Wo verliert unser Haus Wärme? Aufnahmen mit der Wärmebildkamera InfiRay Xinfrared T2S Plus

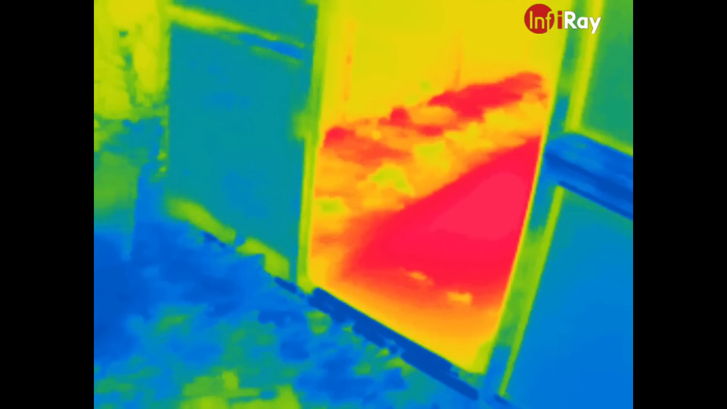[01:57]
Wir starten mal mit den Aufnahmen hier beim Gewächshaus.
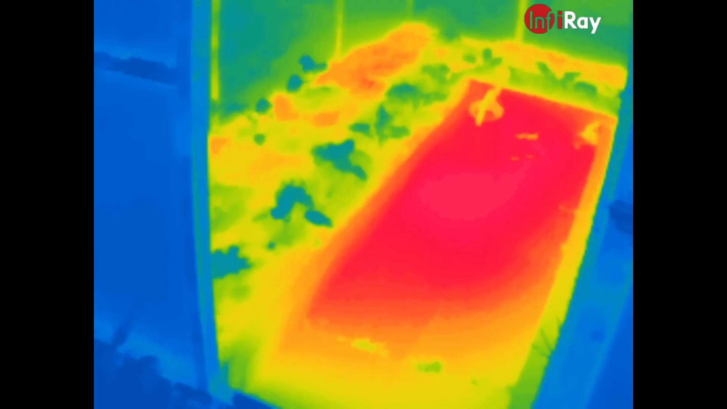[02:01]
Hier sieht man also schön, im Gewächshaus ist es recht warm, da arbeitet der Fädemist in der Erde
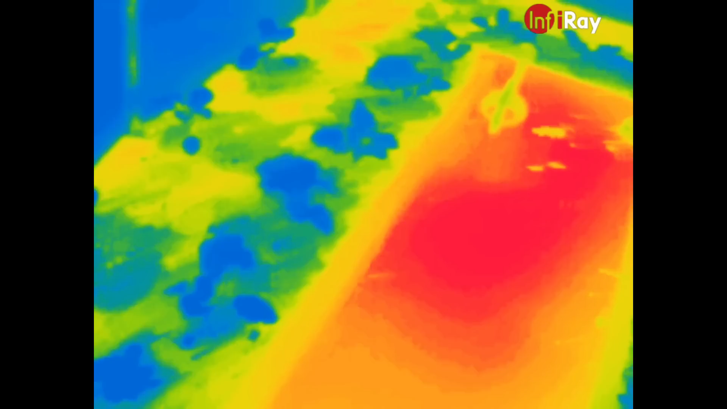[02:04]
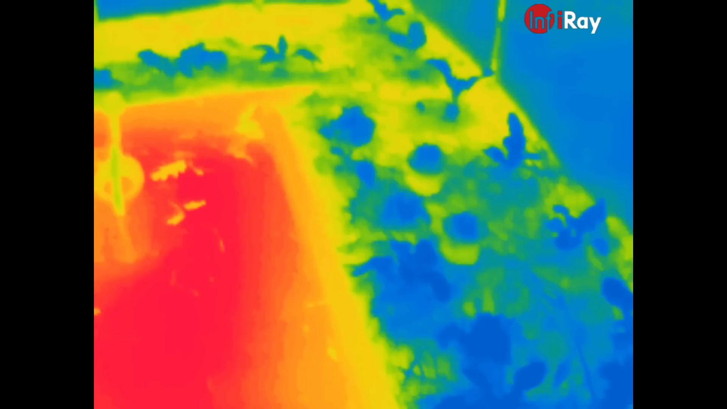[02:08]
und da sieht man deutlich die Pflanzen in kaltem Blau und hier den Boden in Wärmer.
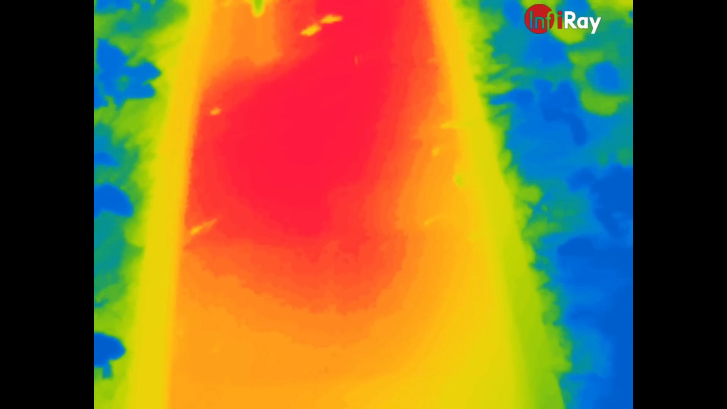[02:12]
Die Steine haben sich aufgeheizt von dem kleinen Gehweg, den wir hier haben und hier haben wir dann die Pflanzen dazu.
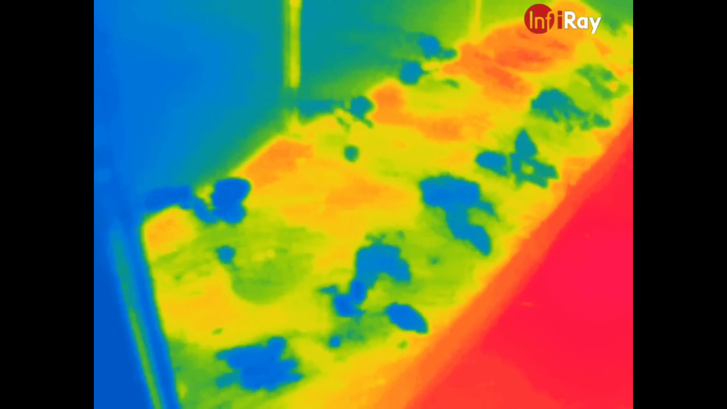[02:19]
Ja, und hier haben wir unser Haus und hier
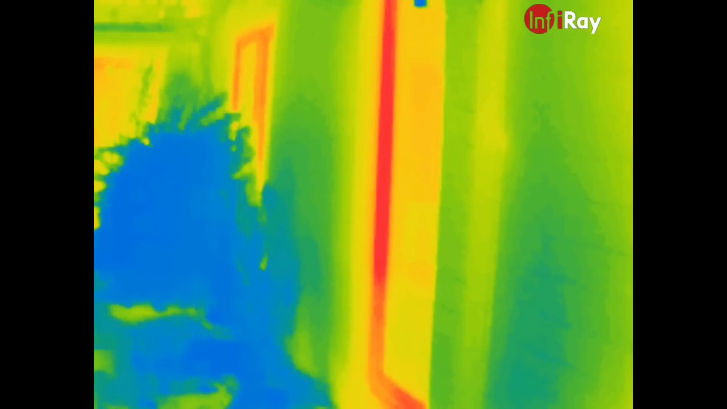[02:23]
sieht man schon deutlich die hellen Holzrahmen, die wir haben.
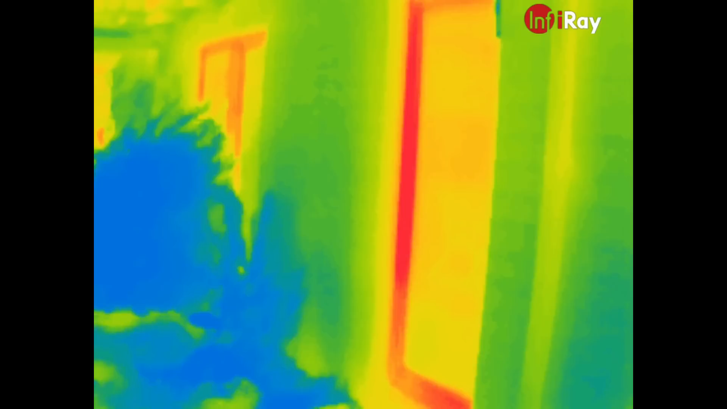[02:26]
Holz gibt hier die Wärme gut ab und man muss immer aufpassen,
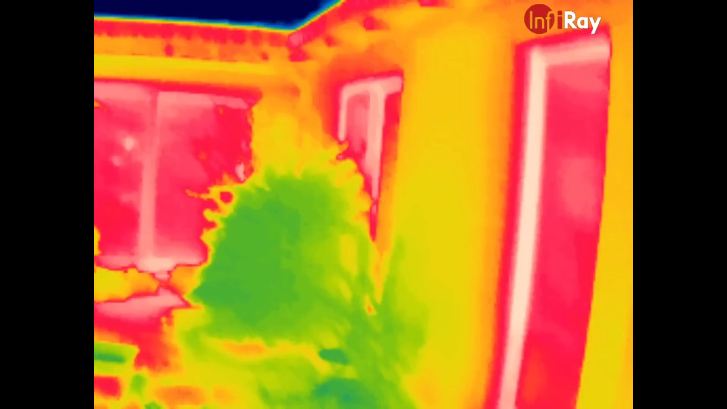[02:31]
dass man nicht zu viel blauen Himmel drauf kriegt, weil sonst wird das Bild nicht mehr so sehr aussagekräftig.
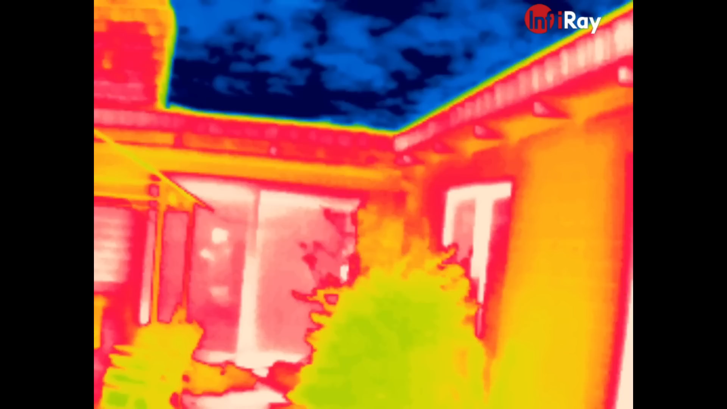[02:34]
Deshalb wird man sehen, dass man den kalten Himmel ein bisschen raushält und dann erkennt man hier auch besser die ganzen Details. Hier haben wir die großen Panoramascheiben im Wohnzimmer.
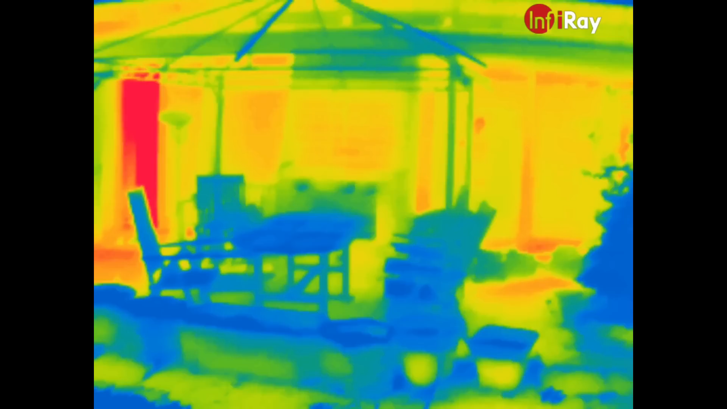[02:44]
Da hinten steht die Schiebetür offen, da sieht man, dass da die Wärme rauskommt und der Boden auch gleich erwärmt wird.
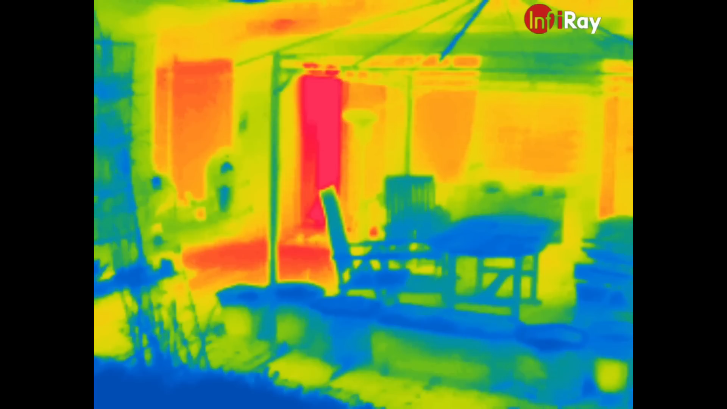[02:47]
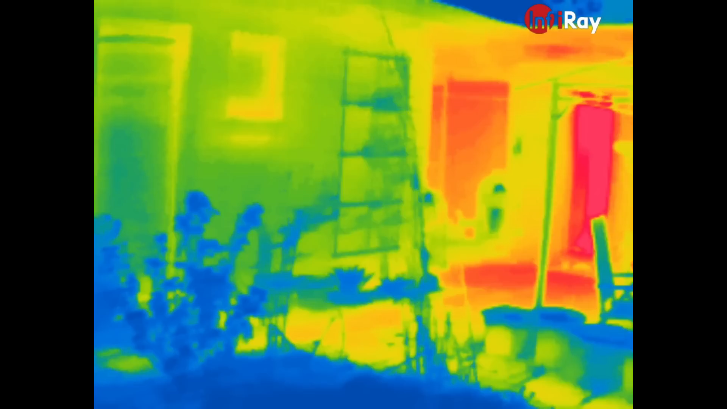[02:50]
Und hier haben wir dann noch den anderen Truck mit dem Arbeitszimmer.
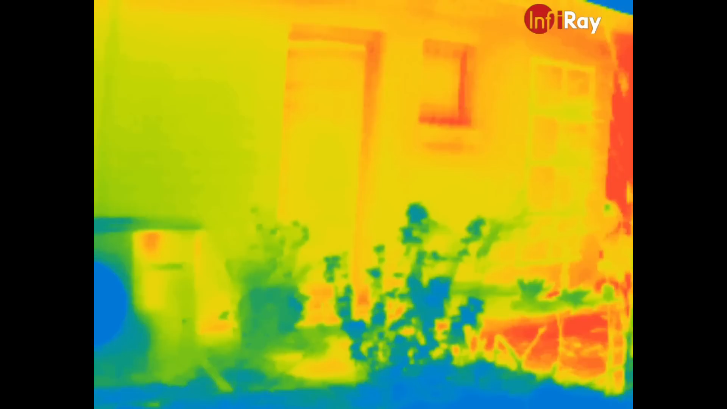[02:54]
Und was sehen wir hier unten? Hier sehen wir richtig die Wärmepumpe bei der Arbeit.
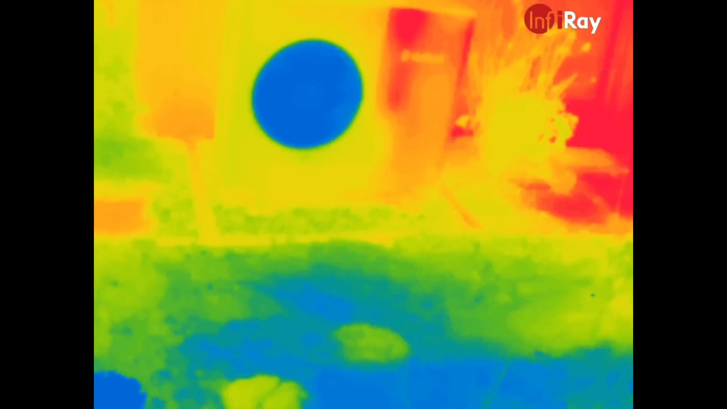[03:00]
Das ist natürlich der kälteste Punkt, der Ventilator.
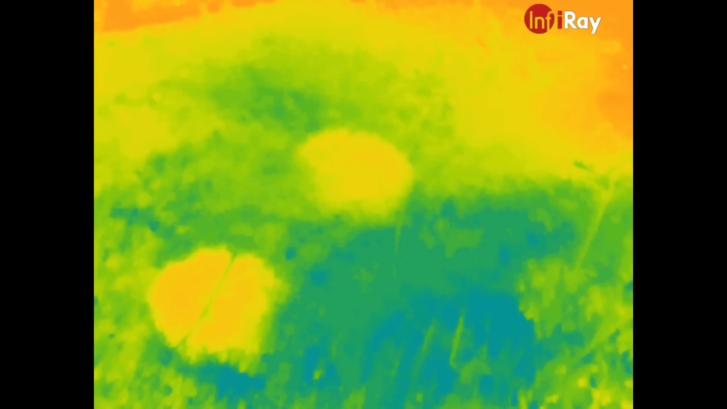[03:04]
Und hier unten auf dem Boden sieht man dann, dass es ähnlich kalt ist. Und jetzt will ich euch mal noch einen interessanten Effekt zeigen.
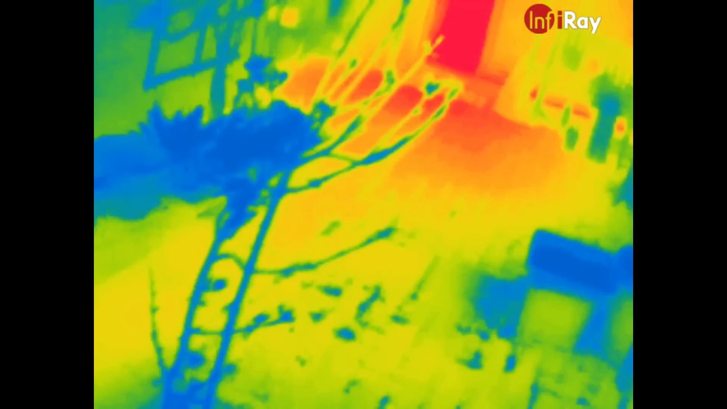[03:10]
Und zwar habe ich ihn versehen gehabt. Ich habe eine Scheibe zerstört damals mit dem Grill,
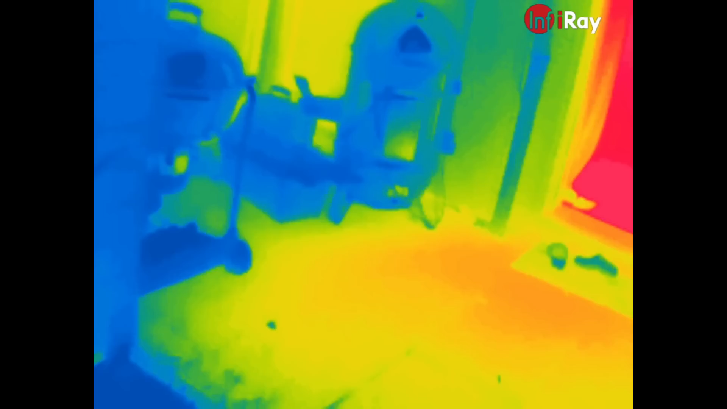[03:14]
mit dem Anzuhlkamin, der stand zu dicht dran.
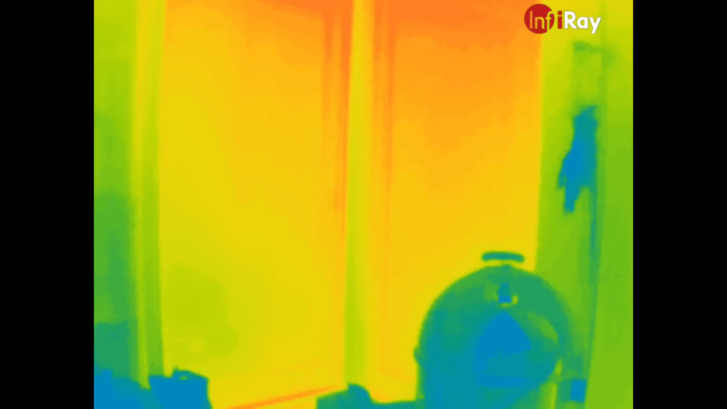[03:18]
Und das kann man hier jetzt wunderbar sehen. Das sind zwei Scheiben, die sind noch aus dem Baujahr, 83. Und diese Scheibe hier, das ist schon Thermoverglasung von 2019. Und die haben wir 2019 halt dann auch ersetzt. Und man sieht schon deutlich, dass da wesentlich weniger Wärme rauskommt, als bei den anderen beiden Scheiben. Das ist also schon ein Riesenunterschied, wenn man allein die Scheiben mal tauscht. Ja und immer wichtig bei Scheiben, die Spiegelungen.
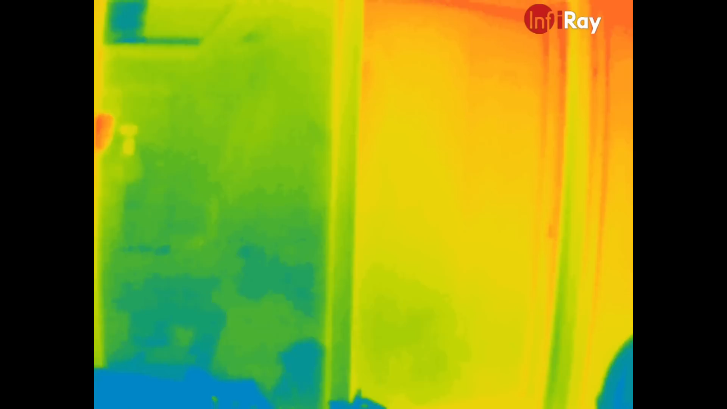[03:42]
Ich stelle mich jetzt mal hier hin und dann sieht man, wie das schon das ganze Bild verfälscht. Und deshalb muss man immer aufpassen, dass man auch nicht den Himmel zum Beispiel spiegelt, weil sonst wird nämlich die Kälte des Himmels dann auch abgebildet. Und da sollte man darauf achten. Der Energiesparkommissar hat dazu mal ein interessantes Video gemacht. Was man noch beachten sollte, man sollte 15 Grad Unterschied haben zwischen Innen- und Außentemperatur, damit man vernünftige aussagekräftige Bilder bekommt. Und deshalb haben wir das heute auch gemacht.
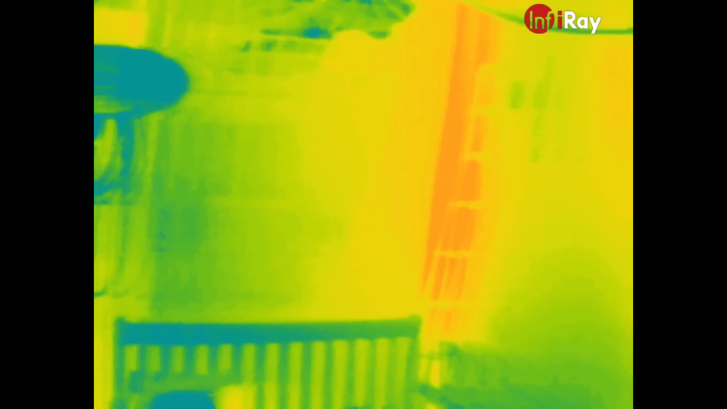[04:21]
Wir haben 10 Grad draußen, 20 Grad drin. Und so haben wir hier halt schon vernünftige Unterschiede dann auch. Hier nochmal die andere Seite. Und man sieht halt wirklich, am wärmsten sind die Holzrahmen und das Holzdach oben.
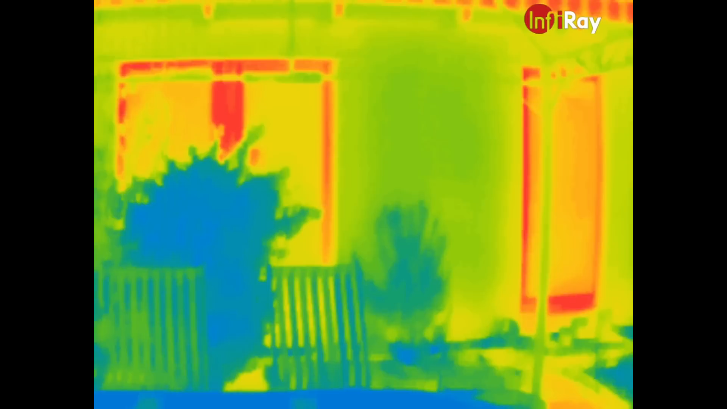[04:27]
Und da kommt also am meisten Wärme dann auch raus.
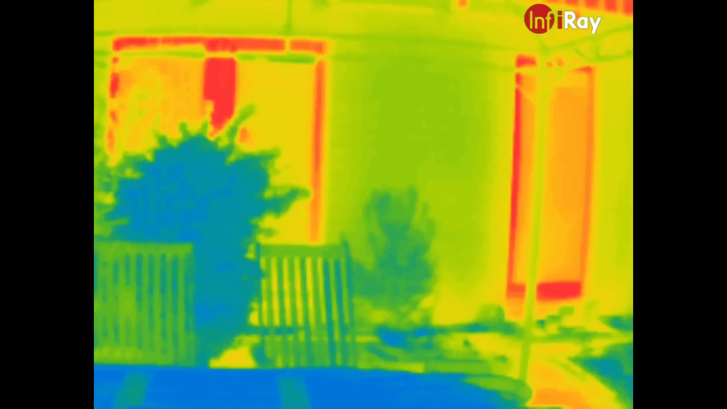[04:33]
Was man natürlich auch ganz gut machen kann damit, ist die eigene Fußbodenheizung mal zu kontrollieren.
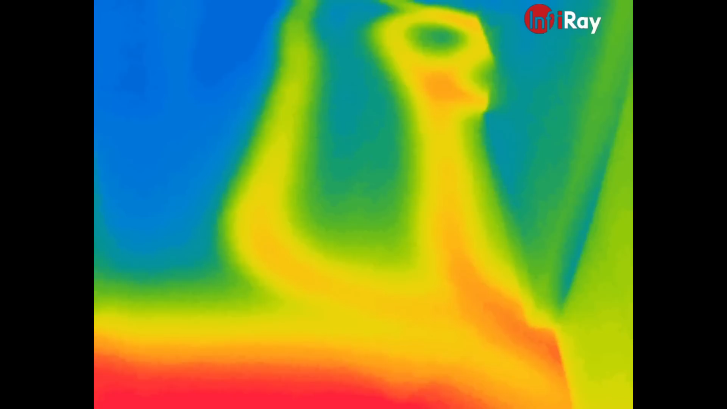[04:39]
Hier sehen wir eine lustige Schleife, die hier hinten im Flur gedreht wurde mit der Fußbodenheizung.
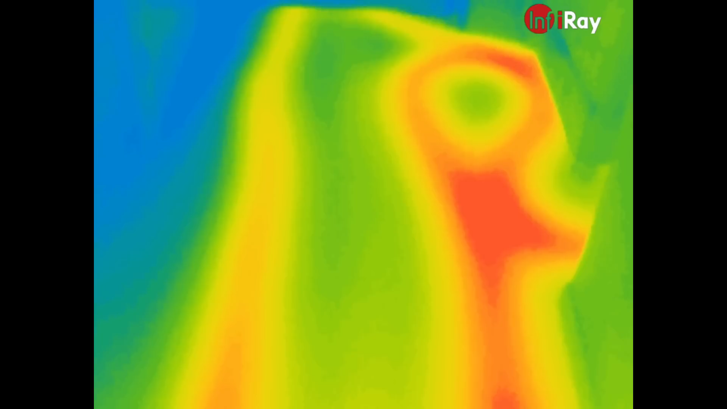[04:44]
Und dann gehen die Stränge hier weiter durch unser Esszimmer und
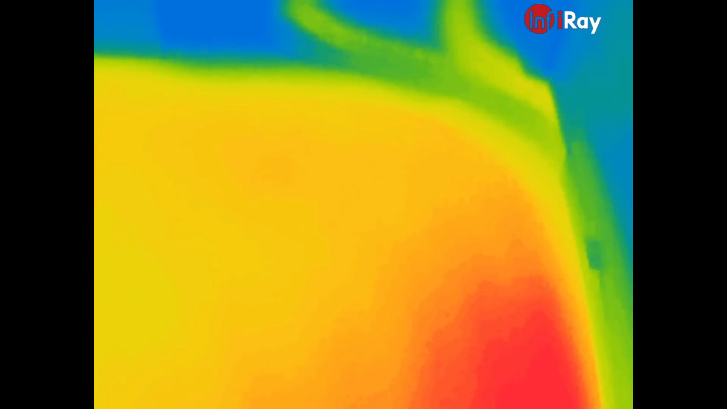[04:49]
schwenken dann rüber in unser Wohnzimmer.
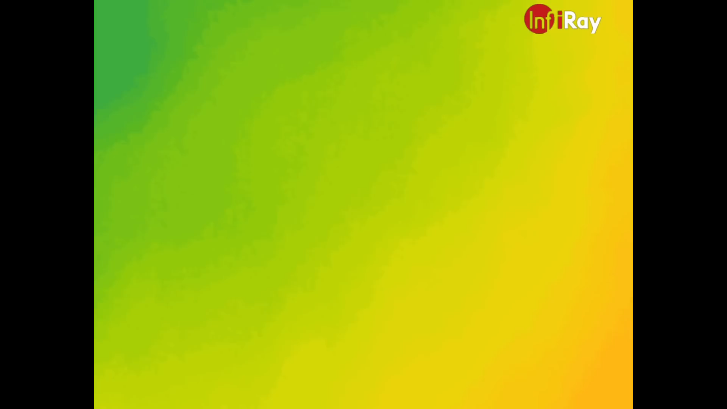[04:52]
Und hier sieht man, hier gehen die Hauptstränge durch,
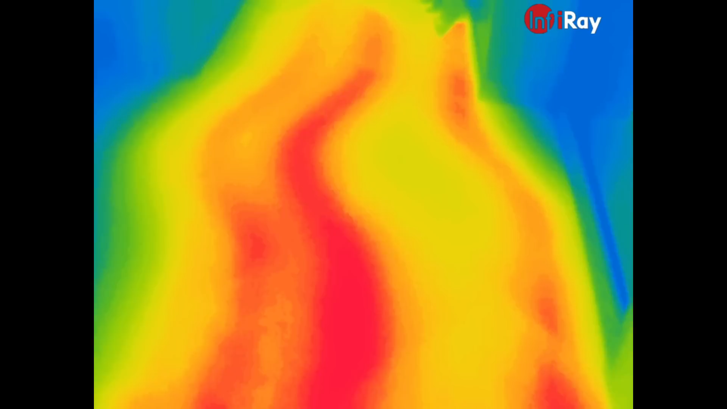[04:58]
machen hier einen kleinen Schlenker bei der Küche und gehen dann weiter durchs Wohnzimmer.
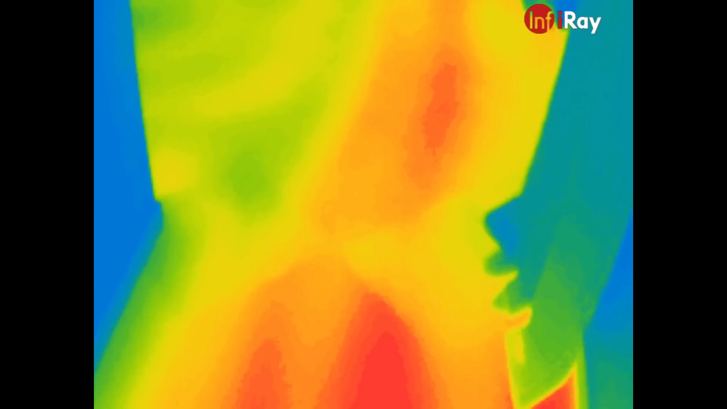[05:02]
Das sind sowohl die Heizschlangen, die nach hinten in den anderen Trakt gehen, als auch die Warmwasserleitung, die zum Badezimmer rüber geht. Das Ganze sieht man hier also wunderbar, wie das hier durchläuft.
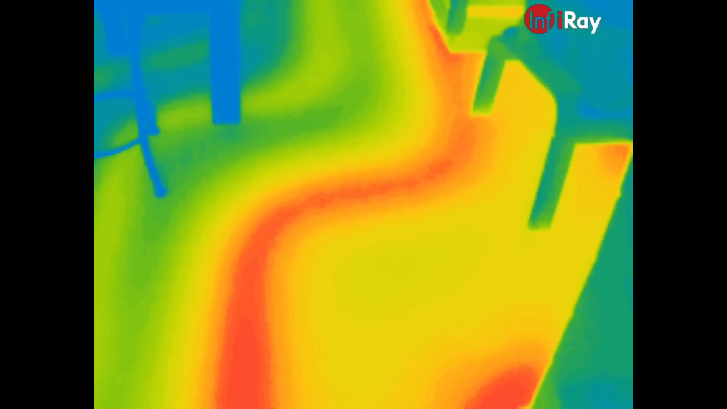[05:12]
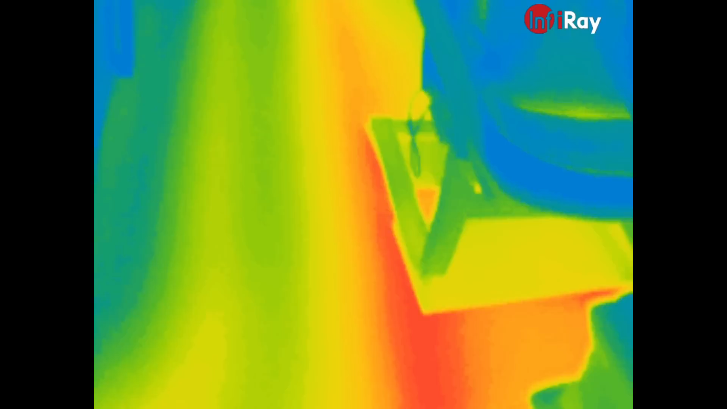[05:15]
Und so kann man sich halt auch mal ansehen, wie die eigene Fußbodenheizung verlegt ist und ob sie auch wirklich überall funktioniert.